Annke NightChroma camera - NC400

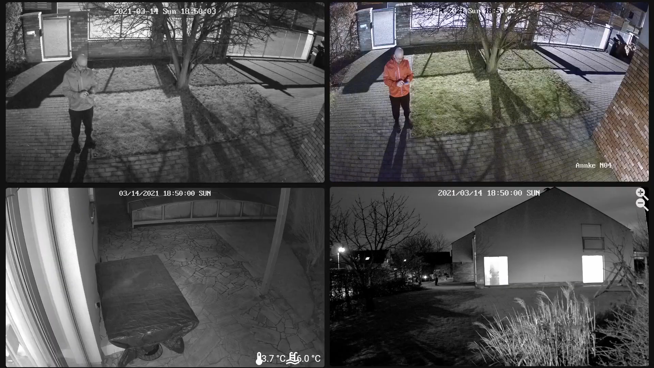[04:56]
And let's see if there is a difference in quality. Wow, to be honest, I was quite surprised. I was quite pessimistic.